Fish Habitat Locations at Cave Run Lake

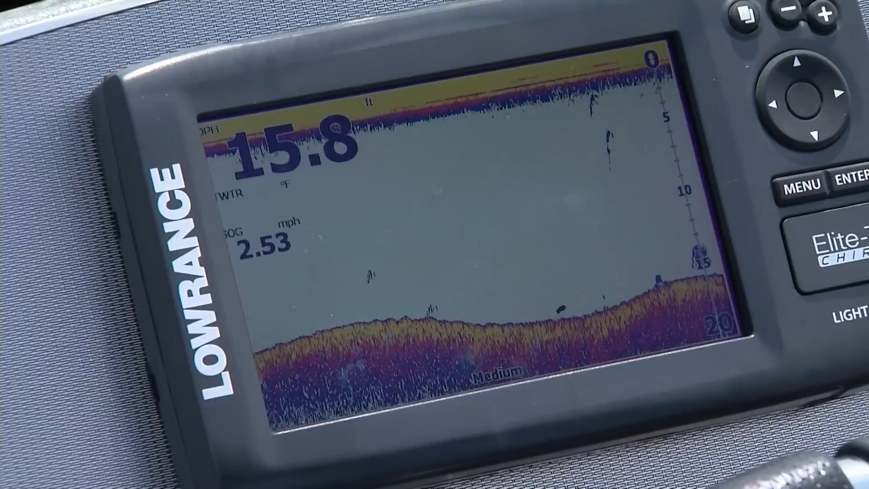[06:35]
On screen: speed 2.53 mph
So you see our structure we've just found here. This is some structure that was put out.